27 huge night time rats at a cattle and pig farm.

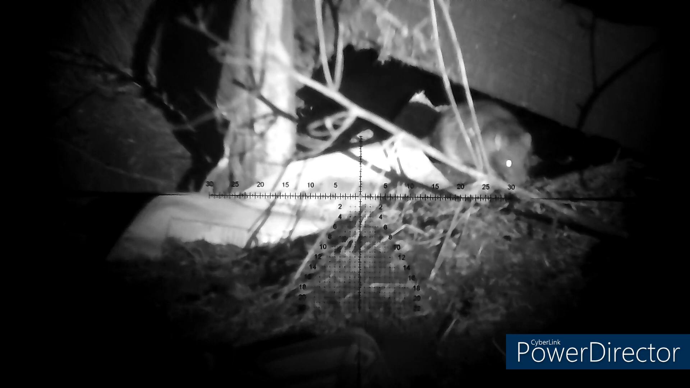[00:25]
this bit coming up here is really good look how good this pellet looks I
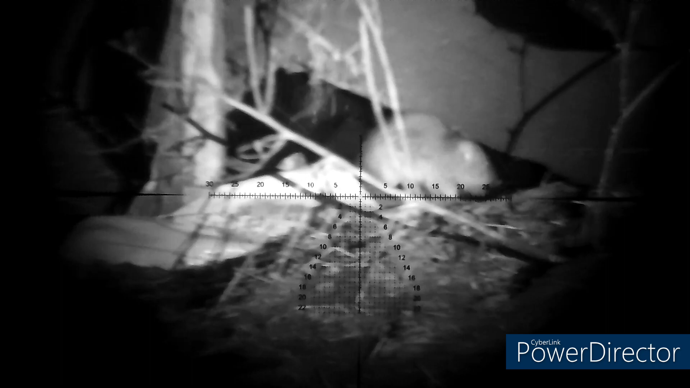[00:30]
know it was a bit of a bad shot but it was his first shot with with that particular rifle because he lent mine so forgive him for that one
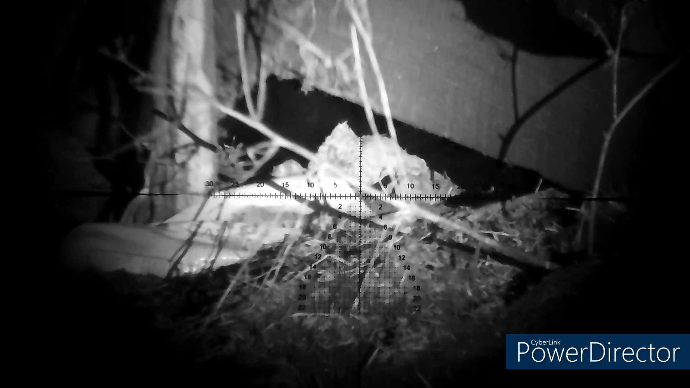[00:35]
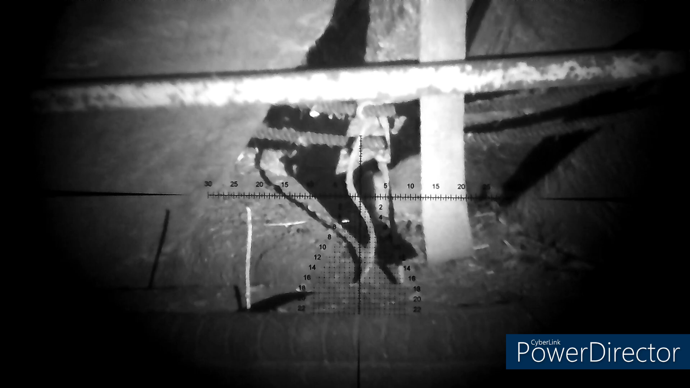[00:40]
boom headshot eight fuck now sorry mate you're fishing around too long
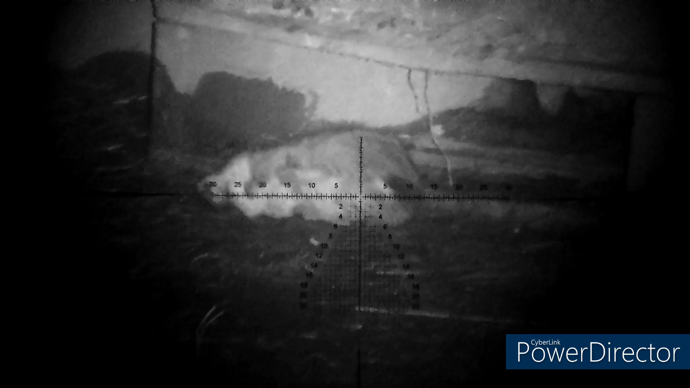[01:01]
look at the size of that one big fat bastard
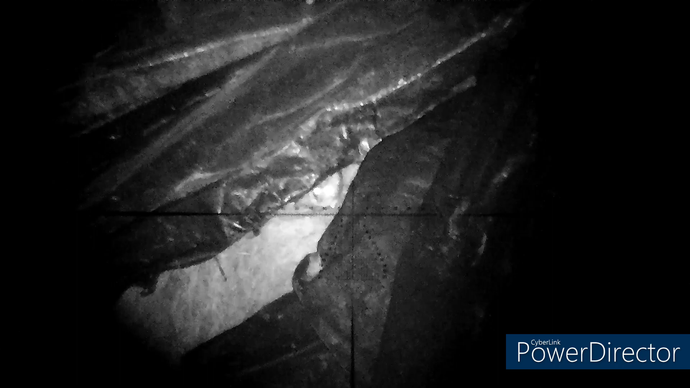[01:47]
they look absolutely unbelievable that they look like traces going through the air
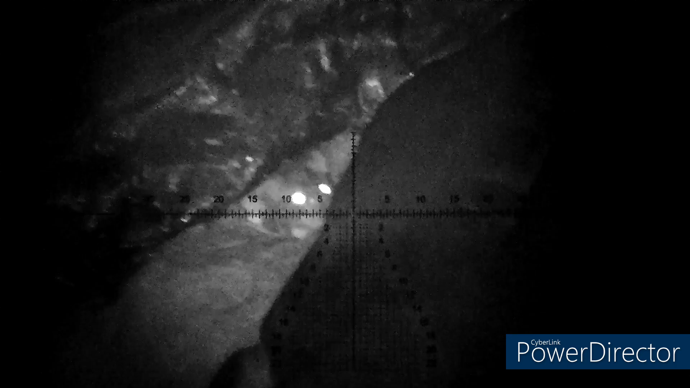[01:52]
and unfortunately there wasn't they weren't really that amazing
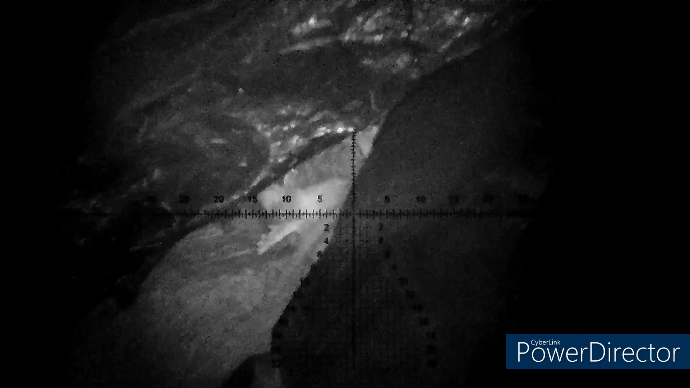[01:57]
at taking rats down but you know live and learn they
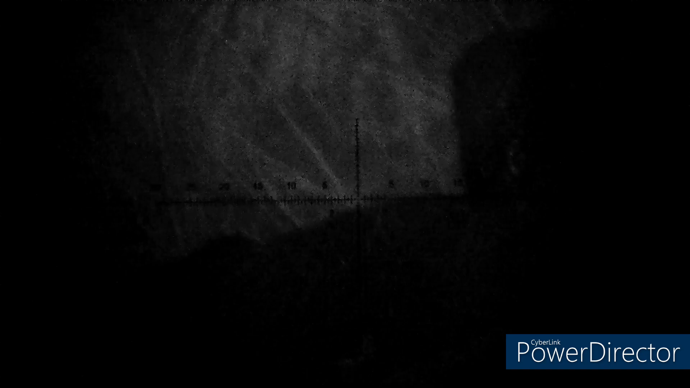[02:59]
my Wolfer Rotex RM8 Ultra Carbine the scope
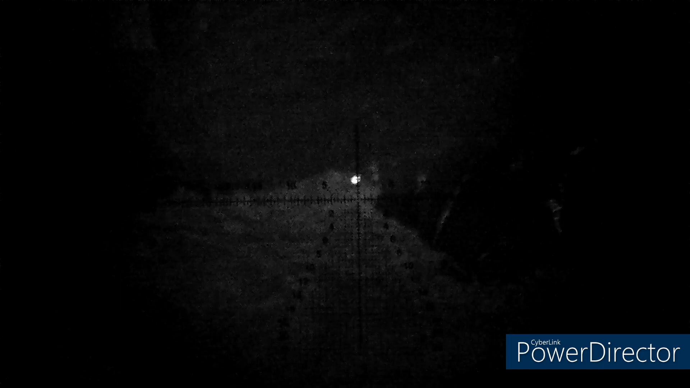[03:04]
was a Riton Conqueror X5 first focal plane on
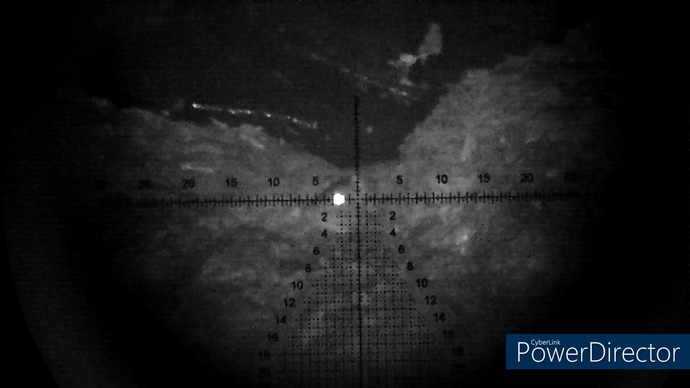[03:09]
the back of that I had a Scopemate NVS30 night vision
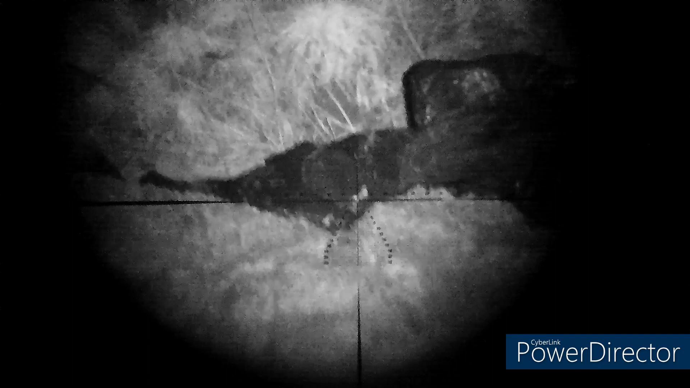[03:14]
add-on mainly because I still haven't got my Wolfer 4K back from the shop yet it is out for delivery so hopefully that's been repaired and
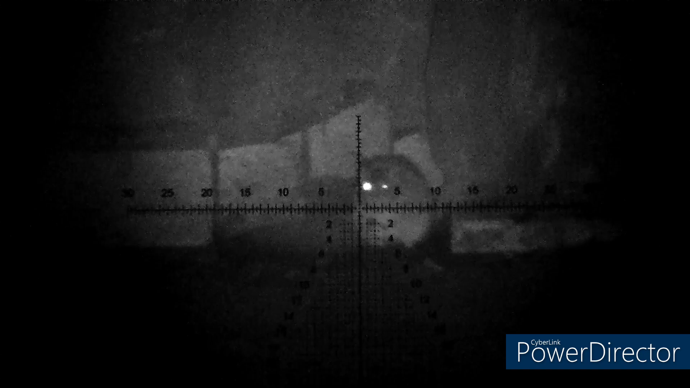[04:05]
accurate but the QYS don't take rats down as well as these I really was quite impressed with how good days are taking rats down
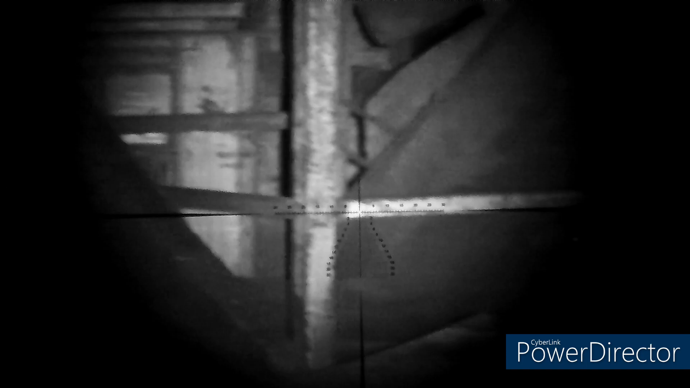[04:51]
so the little flickering is a LE032 laser
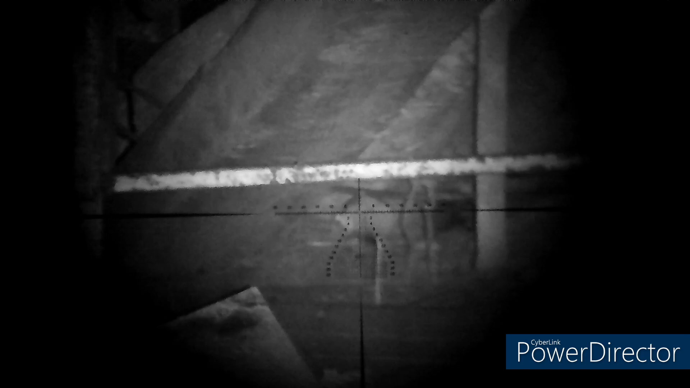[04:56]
rangefinder like clip-on unit that I got off Facebook
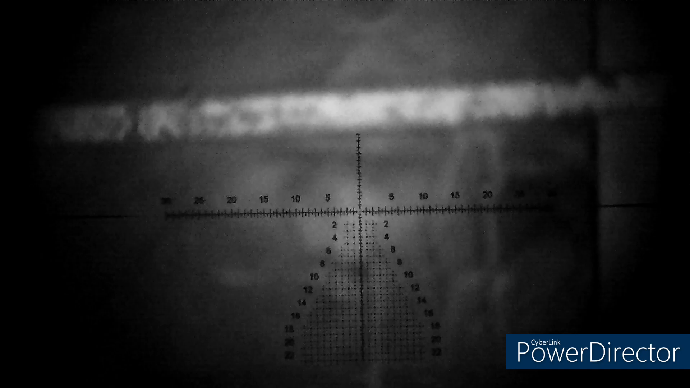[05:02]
marketplace you can get them on eBay I think they're about 130 quid but absolutely
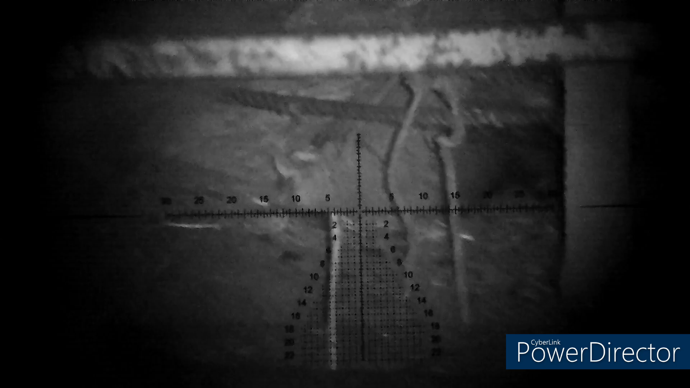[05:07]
great bit of kit I used to really struggle with judging distance
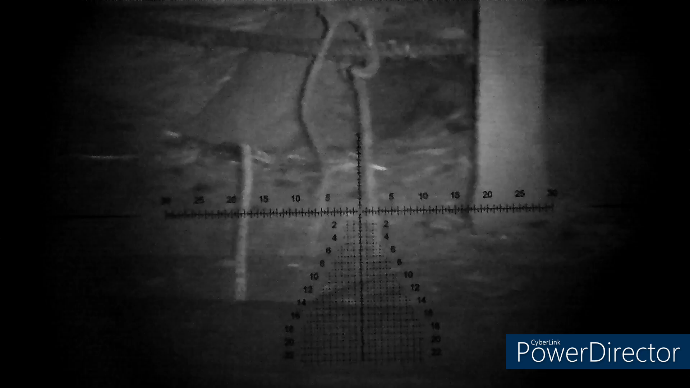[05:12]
at a night time and missed a lot of shots because of it but absolutely perfectly one of these
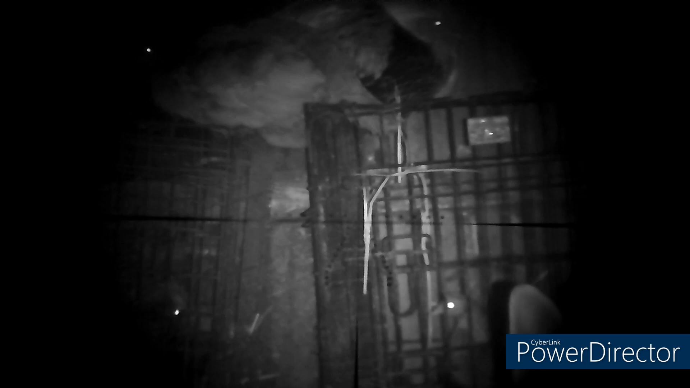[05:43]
we were using the 97k for these last five shots
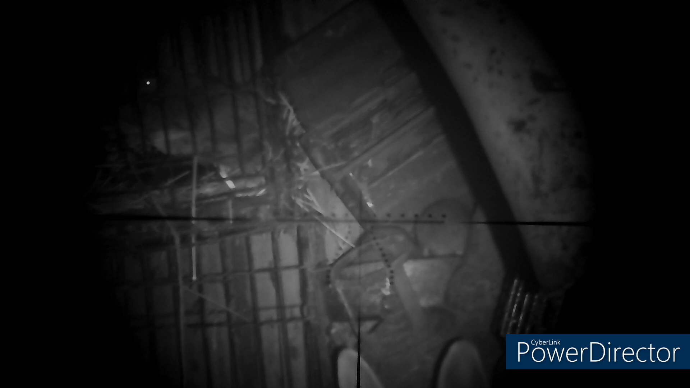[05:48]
and giving me his credit is an absolutely fantastic
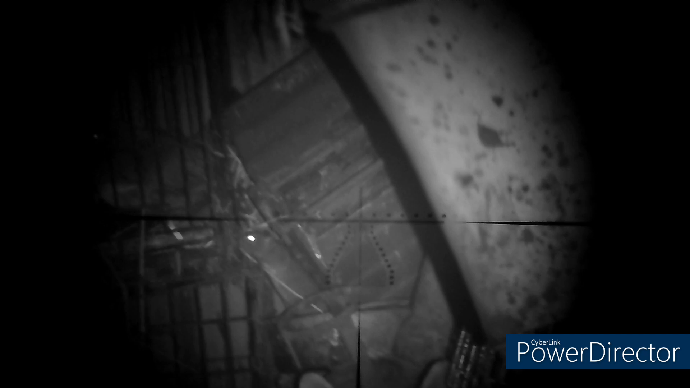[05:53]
shot it really is it properly impressed me with some of the shots he were doing he was on some of the shots he captured the entire time and was the worst shot it would be and is that you'll create a focus on it and you cannot do that I was just looking forward to it and you cannot do that what it was looking for you because it was looking for it
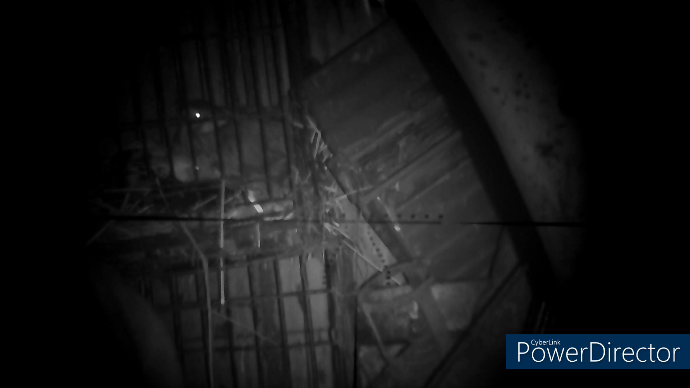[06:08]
and you can see me I never saw this and I just saw that the light there
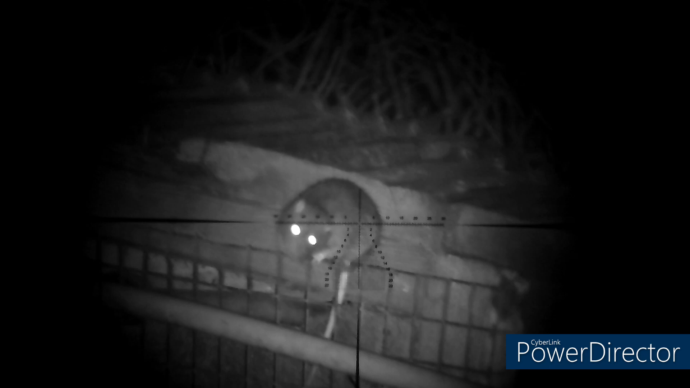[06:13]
are the lights out of the lights where I was looking for you but it is where I'm looking for it